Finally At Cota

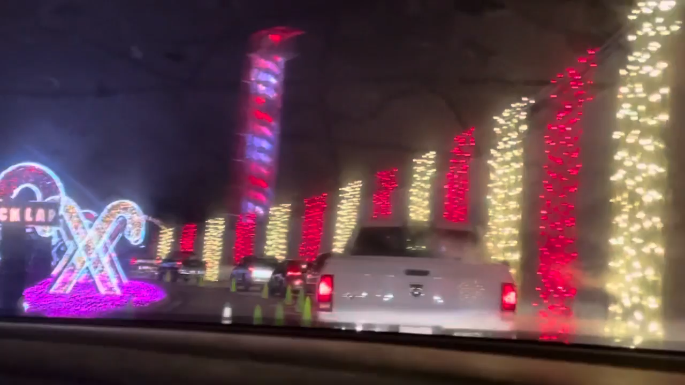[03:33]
Look at the candy cane. Yeah, it's gorgeous. See, I'm filming this. This is... Oh, man, purple, my favorite color. Well, it's more pink, isn't it? Yeah, it's kind of more pink. I bet that if you looked, they're sold as purple lights.